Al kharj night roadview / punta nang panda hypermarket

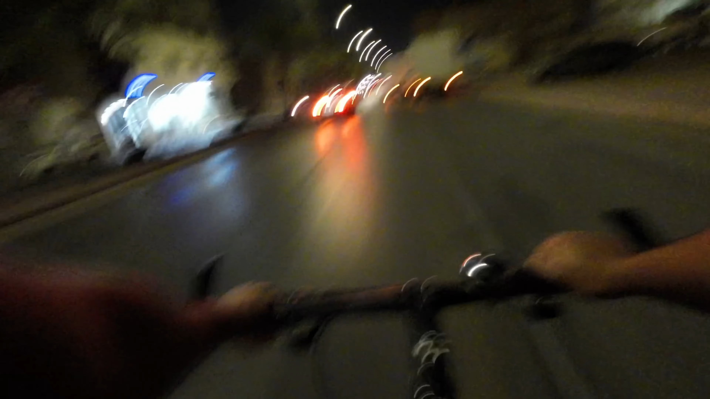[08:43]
Dahan-dahan lang. Nasiraan par. God bless kuya. Ingat kayo. Ang mga bagong restaurant dito. Kaso hindi naman.